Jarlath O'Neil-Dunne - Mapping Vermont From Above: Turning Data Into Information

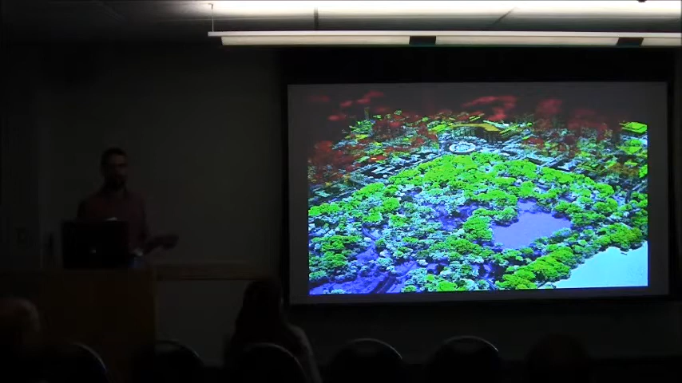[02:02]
This is New York City. You might recognize Central Park here, Columbus Circle. Really great LIDAR data was acquired in 2010, and we looked at that. But now we're getting similar data sets for Vermont, okay? This is some stuff that just became available for the Waterbury area, and we expect the whole Champlain Basin on the Vermont side and most of the New York side, I think, to be covered by 2015.
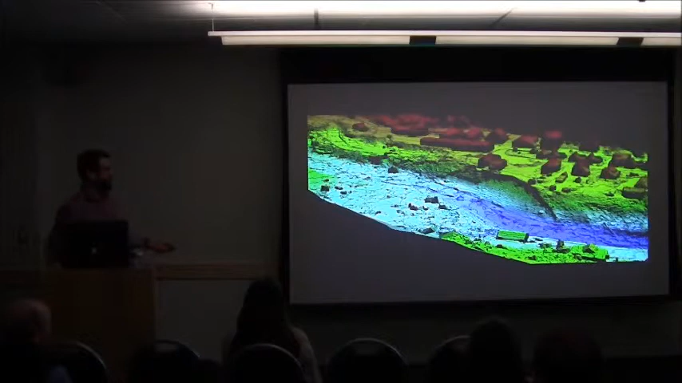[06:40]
I think because it's gathering this high resolution data, we can actually generate these very detailed 3D models and do things like compute one for contours for this area. Here's some other imagery, very, very recent.